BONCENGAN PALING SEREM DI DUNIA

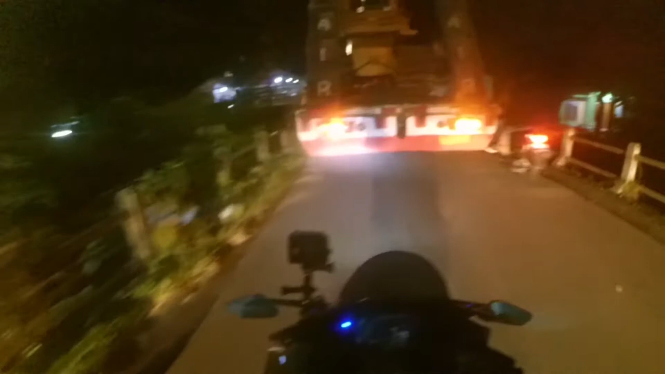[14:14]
Depan lagi ada kayaknya. Ah, itu banyak banget orang pabrik.